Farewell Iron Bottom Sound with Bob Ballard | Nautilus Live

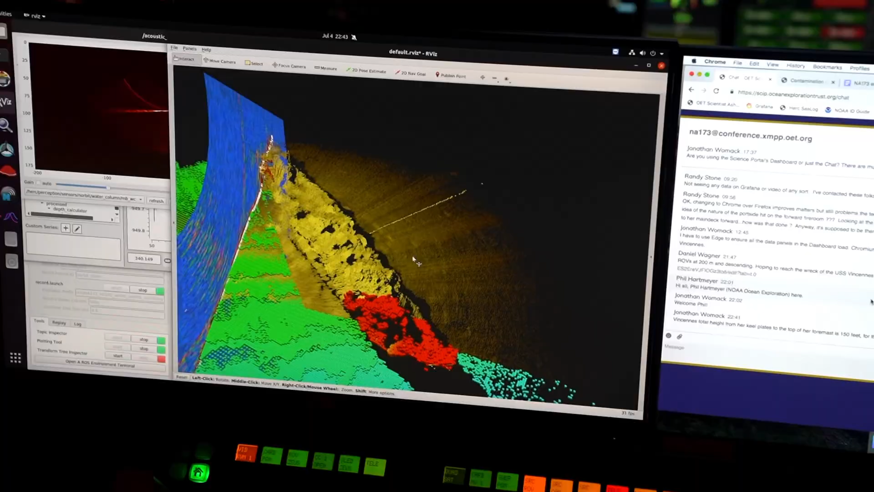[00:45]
both our sonar system and our optical system to image it like we've never imaged an underwater subject matter before.